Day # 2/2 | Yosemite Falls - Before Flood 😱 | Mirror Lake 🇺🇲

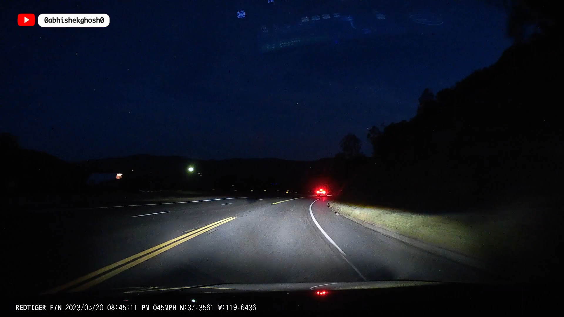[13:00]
The road in the valley is really nice. And it's safe even for the night time driving.